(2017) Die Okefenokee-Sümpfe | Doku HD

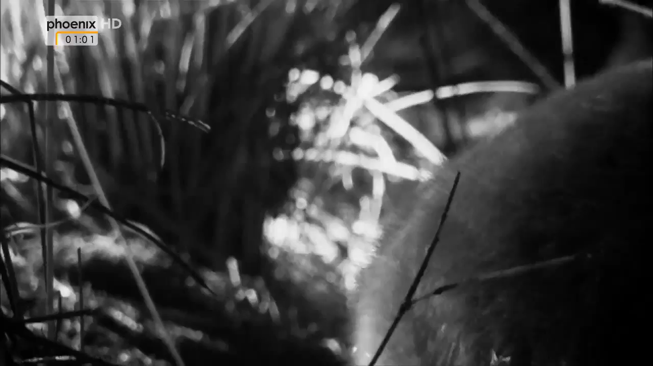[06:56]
Die meisten Jäger machen ihre Beutezüge nachts, wie dieser Waschbär.
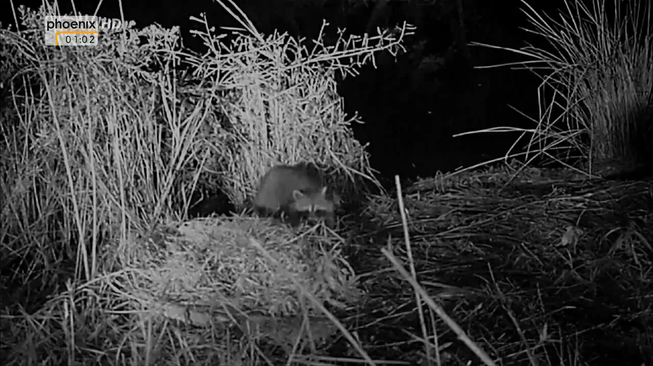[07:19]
Oder er lauscht nach den Geräuschen der Alligatorenbabys.
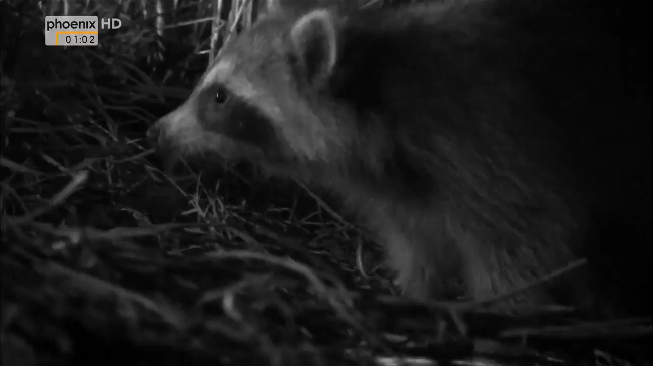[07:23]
Das Nest wird er auf alle Fälle finden.
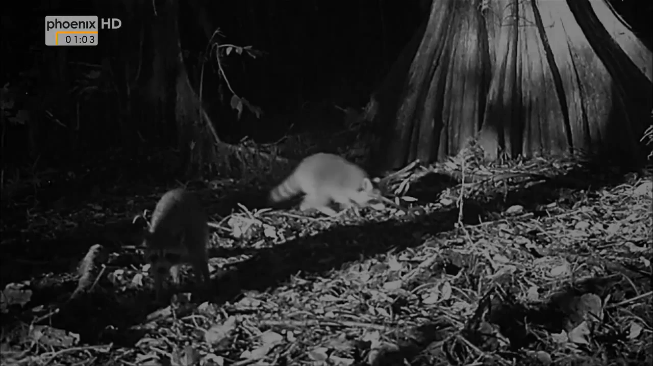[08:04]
Das spricht sich schnell herum. Dieser Waschbär beschließt, sein Ei lieber mitzunehmen und unterwegs zu essen. Waschbären sind außerordentlich geschickt mit ihren Pfoten. Trotzdem sind die Eier eine knifflige Angelegenheit.